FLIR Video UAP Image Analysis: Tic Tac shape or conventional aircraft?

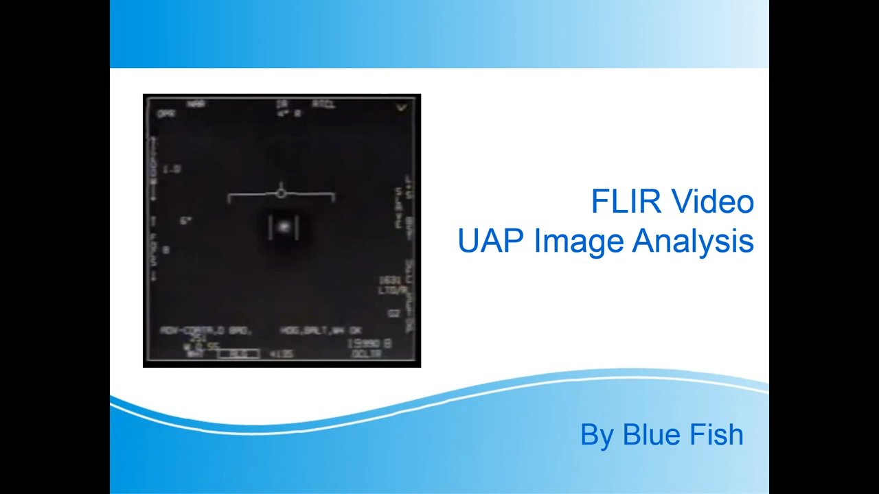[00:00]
This is another video looking at the FLIR UAP video released by the US Navy. In my last video I looked at the apparent motion of the UAP. At one point I said that the image polarity was changed, but I realised after watching a Mick West video that I was wrong. It's not a polarity change, but a change to TV mode rather than infrared. That got me thinking that I might be able to do some image analysis of the TV image. This section of the video is in IR mode as you can see at the top of the screen.
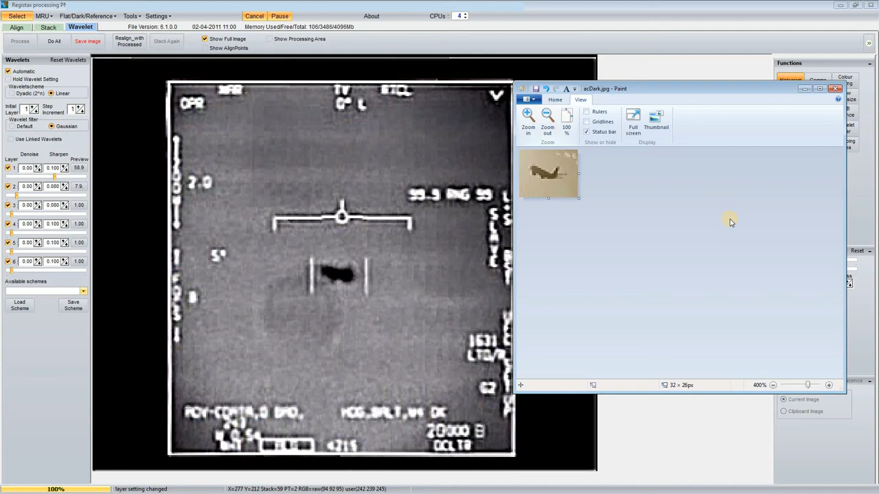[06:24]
I'm not really convinced. Perhaps a fighter might be a better fit, but it's hard to say without knowing the attitude of the aircraft. I'd say that a reasonable conclusion would be that the UAP is not a completely smooth tic-tac shape, but has some features.